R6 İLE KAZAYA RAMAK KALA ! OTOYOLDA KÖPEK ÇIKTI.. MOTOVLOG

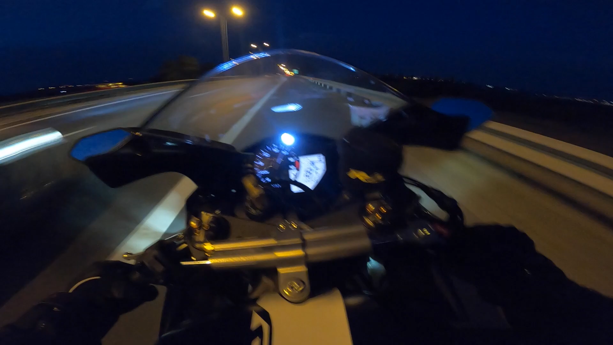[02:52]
Ne ara geçiyor bu kadar hızı yapıyor. Ben çözebilmiş değilim yani. Gerçekten. Of MT9'da uzuyor be abi ya. Arkadaşlar bir de şöyle bir şey söyleyeyim. Köpek vardı yerde. Yerde köpek vardı. İnanamıyorum ya. Var ya. Yani. O... Ya inanılır gibi değil ya.